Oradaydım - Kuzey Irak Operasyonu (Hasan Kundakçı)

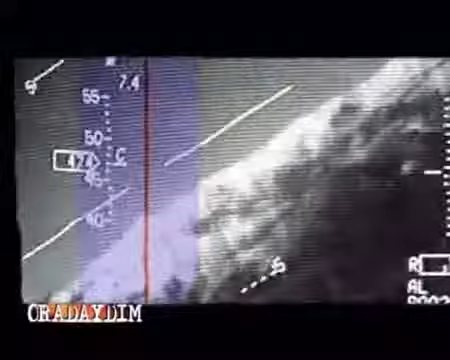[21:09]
Çok güzel, çok güzel, mükemmel efendim, mükemmel.
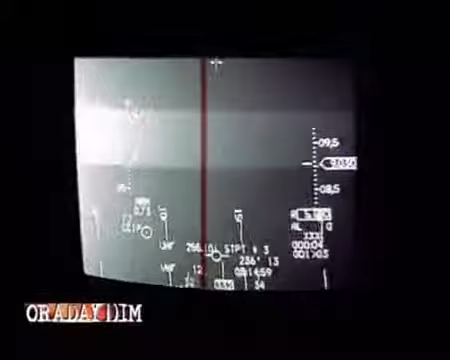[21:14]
Oturdu, bir daha sonra şu an yer istiyorum, mevzik taraftan oturdu.